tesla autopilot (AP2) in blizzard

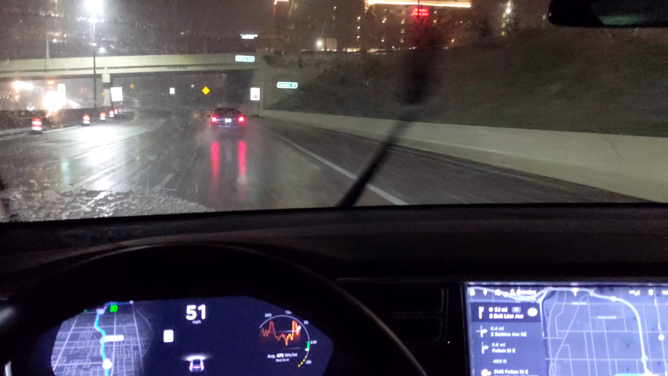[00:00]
Hey guys, I'm driving along in a developing blizzard It's about 34 degrees right now Fahrenheit, so we're not quite freezing. That's like 1 to 2 degrees Celsius So the snow is it's kind of I mean it's snow in the air then it turns to water on the ground but anyway, I wanted to see if autopilot would work in these conditions and Apparently not
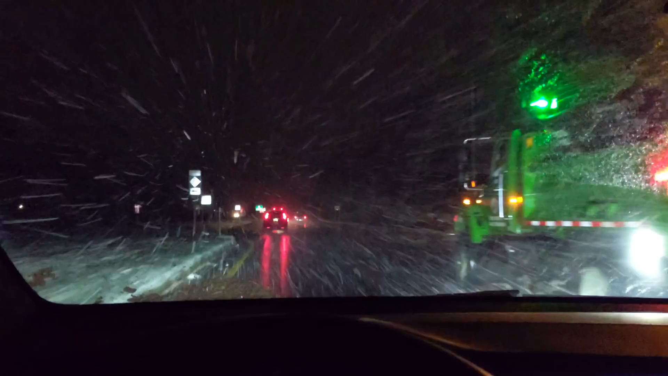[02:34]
Because of the aerodynamics of the vehicle Um, when you get to I don't know 30-35 plus miles per hour Um, the snow Just you hardly even need your wipers Unless the snow is super heavy and Coming directly down, but Like it just goes right over the Right over the vehicle Here I'll actually turn my wipers off And it's quite a spectacle actually having the view
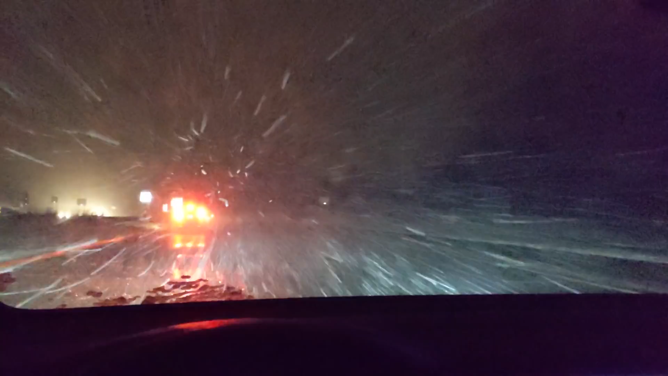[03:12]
Seeing the snow It looks like you're Uh, like in Star Trek when they Or wait, no wait Was it Star Trek? Or uh, Star Wars? I can't remember When they go to light speed or something That's what it looks like when there's this much snow But you can see so much more of the effect With such a wide View So Cool design Of course when you stop or when you go slow Then the snow starts accumulating on the windshield So Have to have the wipers then But yeah I don't have my wipers right now on And uh